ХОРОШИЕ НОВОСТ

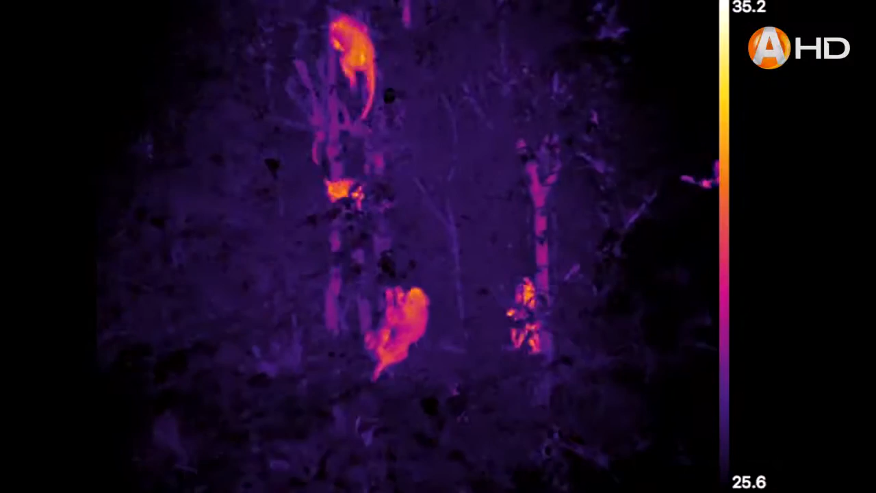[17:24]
Исследователи решили искать обезьян в тёмное время суток.
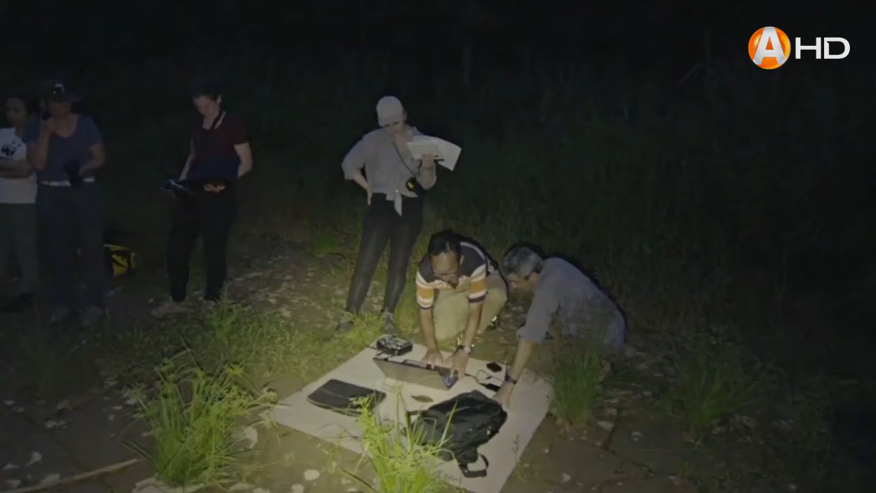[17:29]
«Вечером лес остывает. Разница в температуре увеличивается, поэтому найти животное легче. Самое лучшее время – раннее утро. Потому что за ночь воздух остыл. Всё остыло, и животных проще обнаружить».
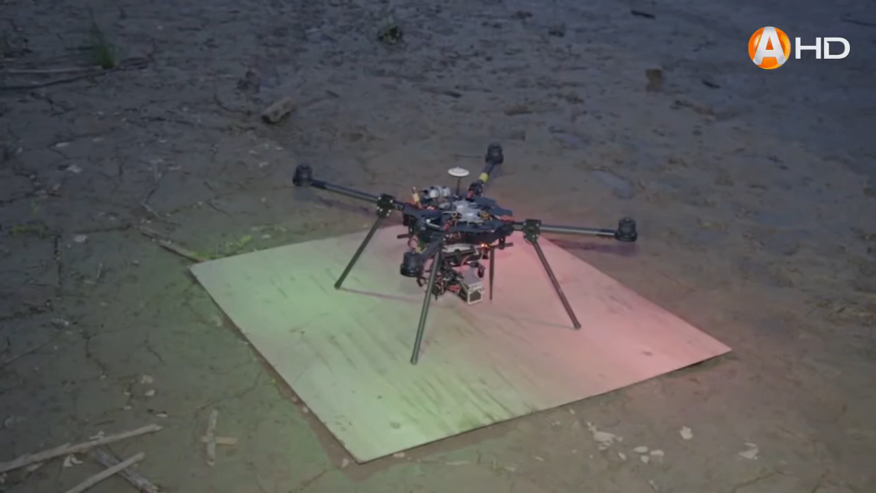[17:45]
За неделю дрон выполнил 28 полётов и нашёл более 40 орангутанов.
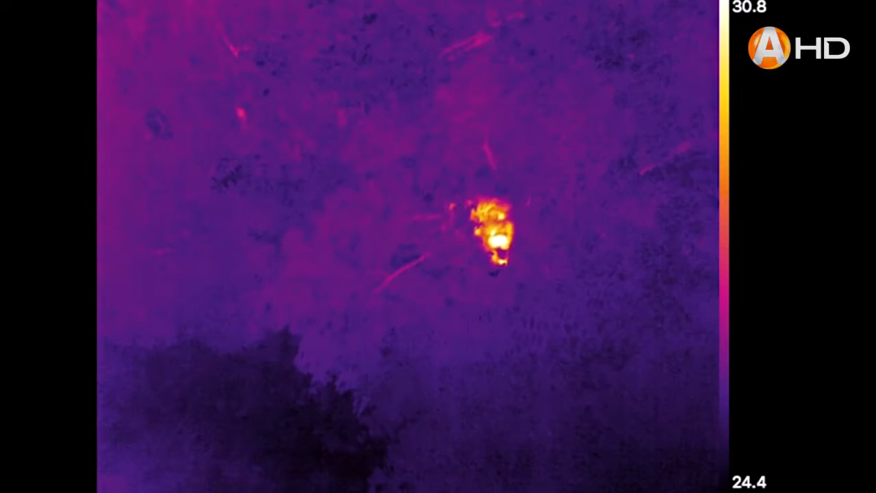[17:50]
Однажды он также обнаружил группу носочей – более мелких обезьян.